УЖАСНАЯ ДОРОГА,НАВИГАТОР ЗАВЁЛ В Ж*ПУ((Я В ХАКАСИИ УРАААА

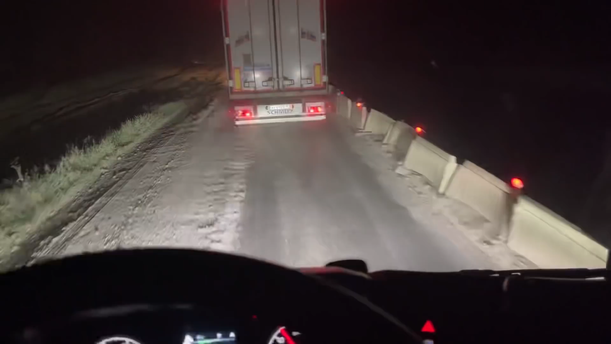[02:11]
С Новосибу, наверное, может... Суточку прошел. Суточку, наверное, прошел, и все, ремонты поперли. Вот такая вот дорога, ребята, тут, конечно. Ремонт на ремонте, ремонт на ремонте. Ну и дорога разбитая.
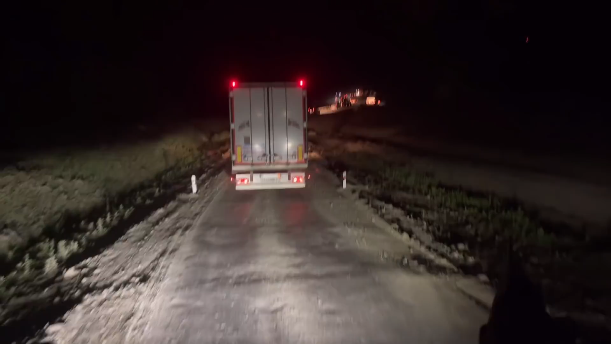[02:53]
Короче, ребят, хорошо, если она сейчас кончится, я буду очень рад. Если так будет дальше продолжаться, то я понимаю, что тут мне придется очень долго. Это я хорошо еще ночью еду. А если днем, тут, наверное, просто... Пробки, наверное, тут огромные Сейчас ночью много спят уже
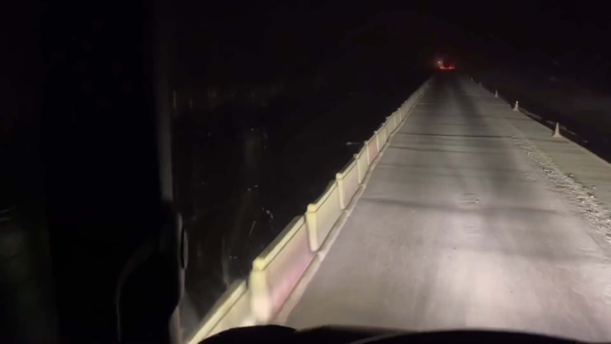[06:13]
Слева Видно, строят Справа обкрыв И вот так вот Наскачиваем Большое расстояние По очереди Пробка Сначала мы пропускали Теперь там ребята стоят Ждут, пока мы проедем По такой дороге Разогнаться Как бы нереально Если разгонишься То можно груз потерять С прицепом Вместе Наверное, видно, да, на камеру Она вся волнами Как на Ишаке сидишь
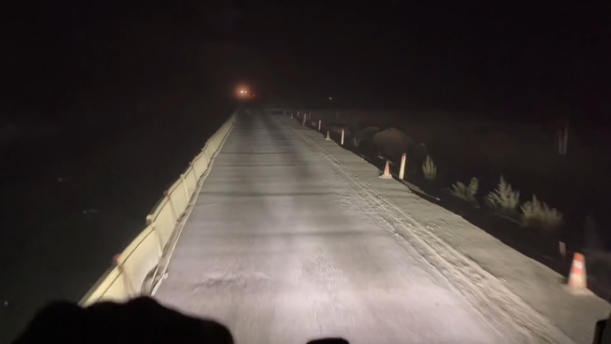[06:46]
Брянь Наконец-то добрался
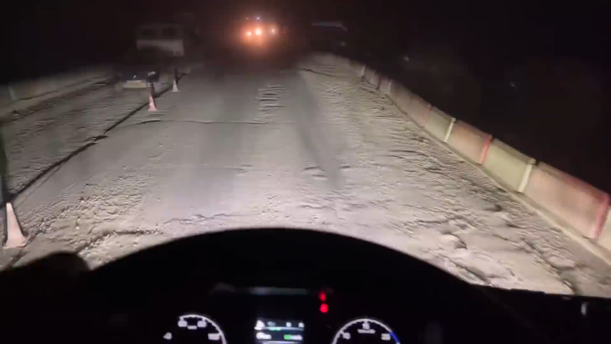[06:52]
Не знаю, да хорошие дороги или нет Все Рано радовался Я думал, все Асфальт попер Машина буксует Подъем Щебеночка Малышечка Давай, давай Прицепщина тяжелая
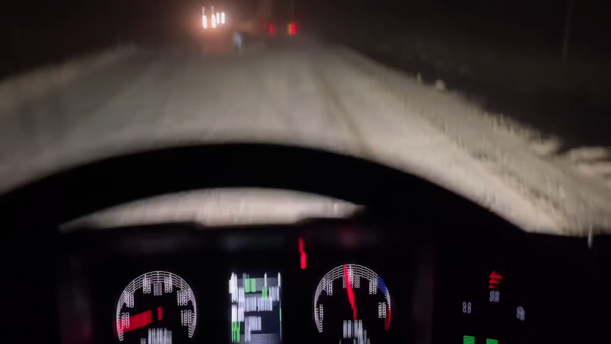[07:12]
Буксует Прикиньте, ребята Подъем Такой сильный